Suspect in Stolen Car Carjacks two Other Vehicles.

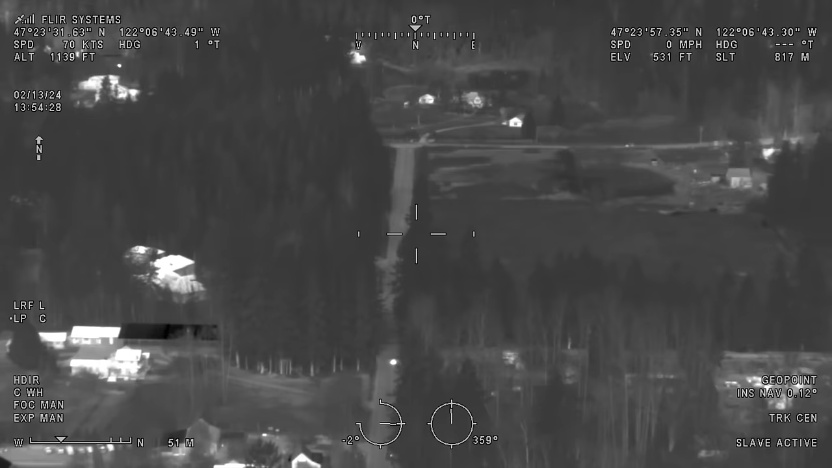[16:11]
We'll be approaching 224th. We'll let you know which way he goes.
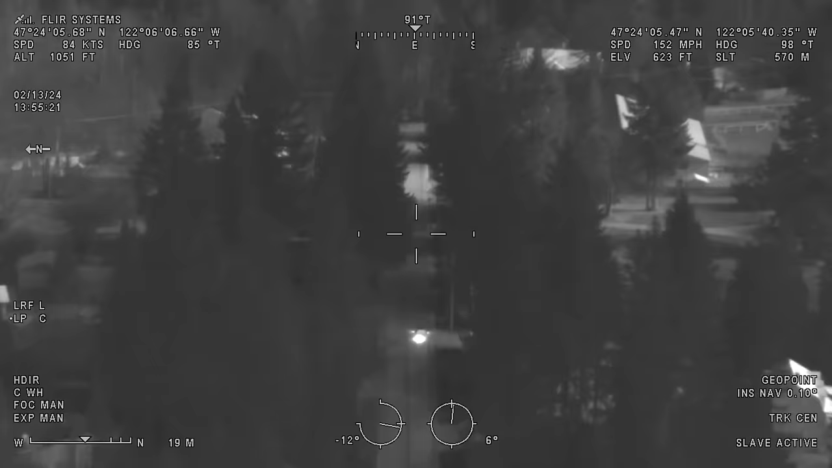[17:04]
Eastbound passing 176th. Yeah, no answer. David's out. We're going to head back to you guys.
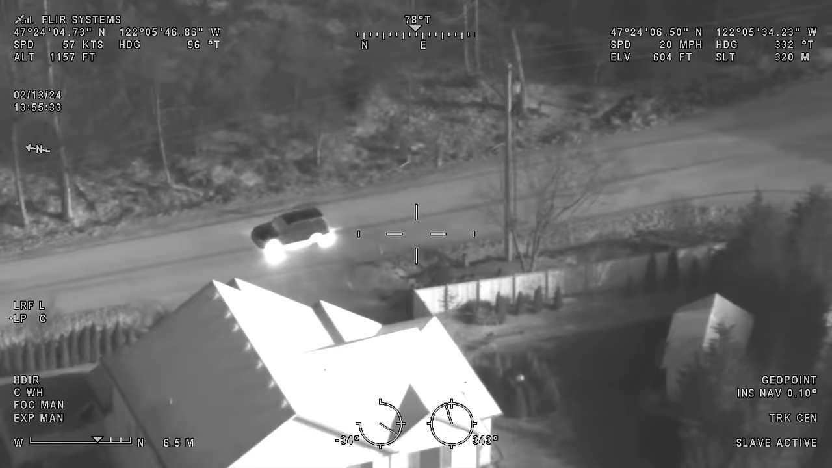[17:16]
Turning northbound on Peter Grove Road.
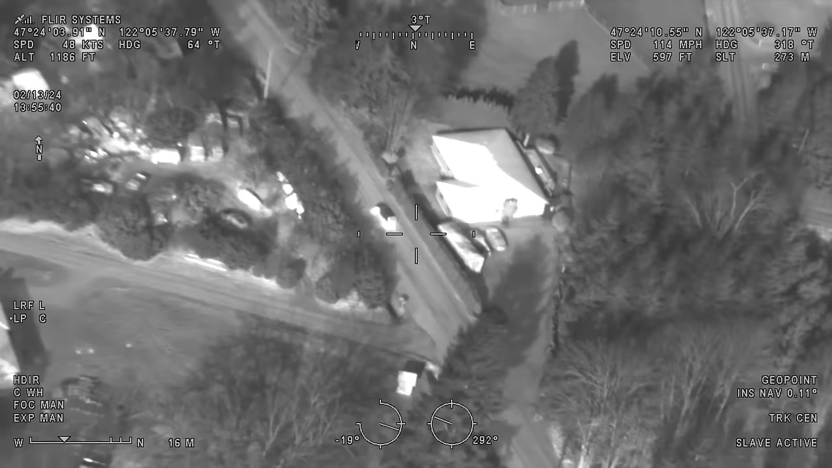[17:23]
Northbound on Peter Grove Road.
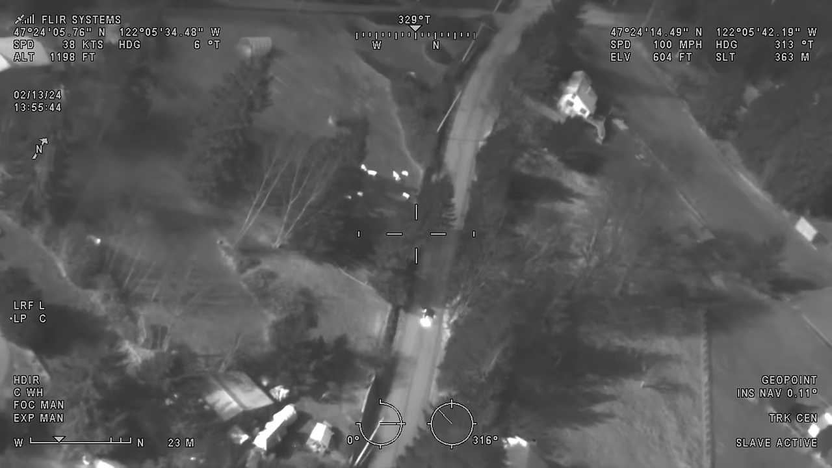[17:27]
Sorry, what's like a blue Subaru wagon, do we believe?
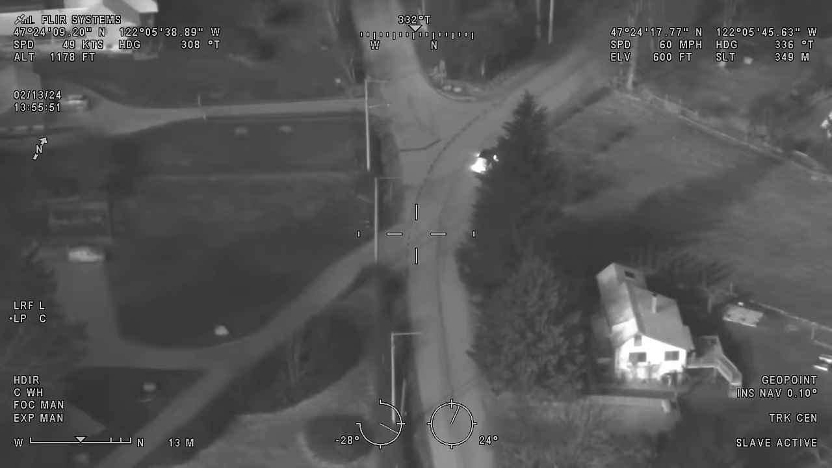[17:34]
Okay, he's turned on to one A4 at the southeast. He's in the third vehicle of many at this point.
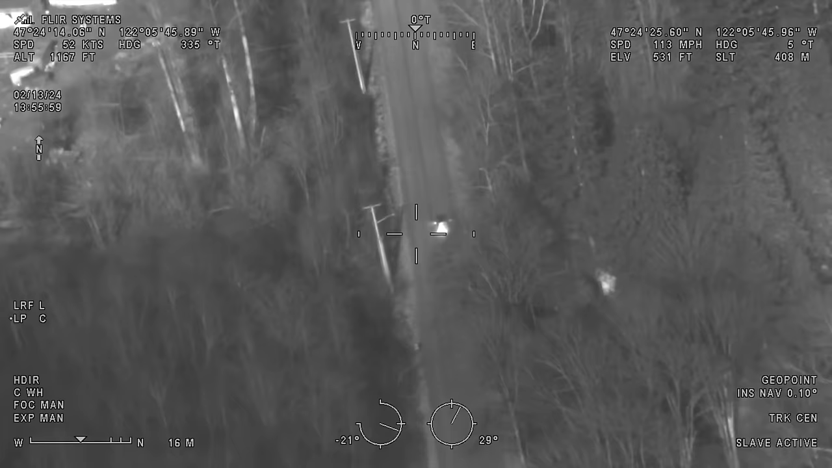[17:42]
So, the one he's currently in that we're pursuing is a blue Subaru.
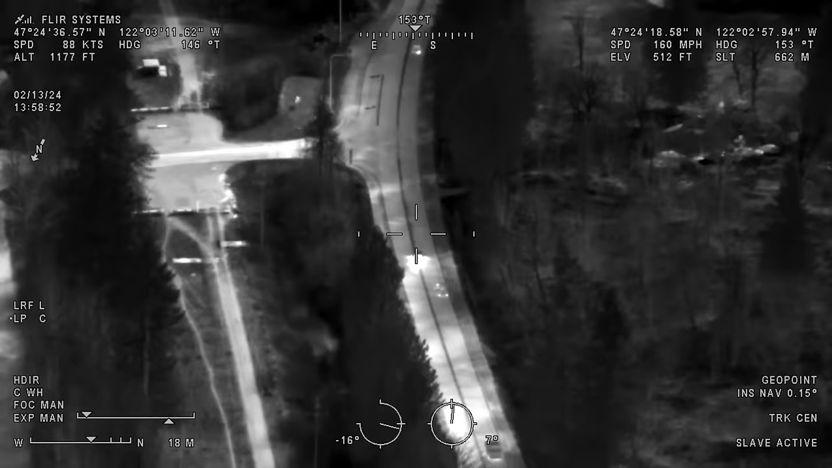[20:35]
Suspect still eastbound, Petropitzky, passing 220th.